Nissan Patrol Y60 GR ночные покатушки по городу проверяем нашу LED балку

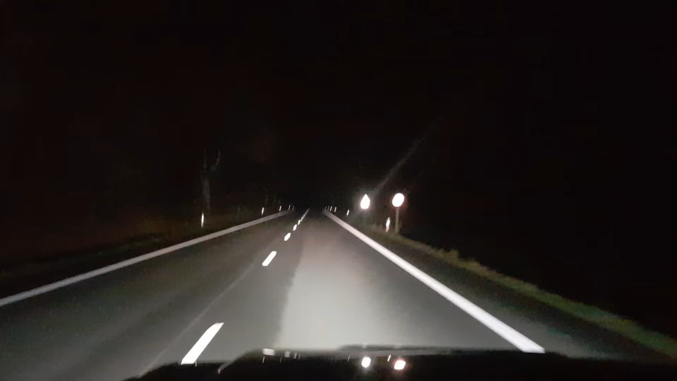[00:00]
Вот так это выглядит, ребята, с дальним светом. Вот так ближний. Вот так наша балка светит, короче, вот так. Опа! День-деньской. Вообще выше. Ближний. Вообще, короче, эти... Как свечки светят. Неплохо, неплохо. Опа!
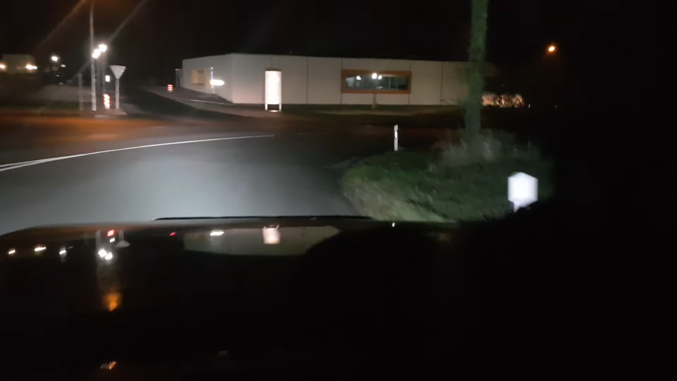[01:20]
Блин, кто-нибудь переключился бы за меня. Вообще, было бы круто. Блин. Ночные покатушки по городу. На патрульчике. Все, еще на дальнем.
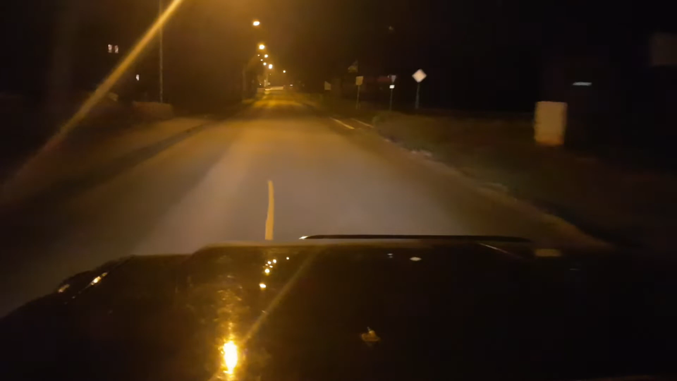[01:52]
Ближнем. Ну, тут, в принципе, от города фонари светит-светит. Раз. Чтобы было яснее. Всё.